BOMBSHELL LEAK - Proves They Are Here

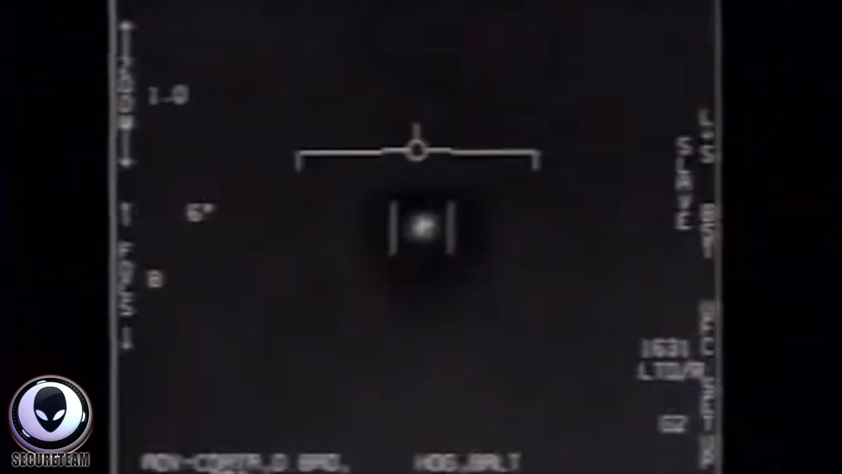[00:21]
Tyler here with Secure Team. We have an explosive new update to a UFO sighting that we discussed first back in October of last year after a piece of footage, one of three, that was released and said to have been taken from an F-18's infrared camera back in 2004 after a mysterious, what they called a tic-tac-shaped object displaying otherworldly characteristics,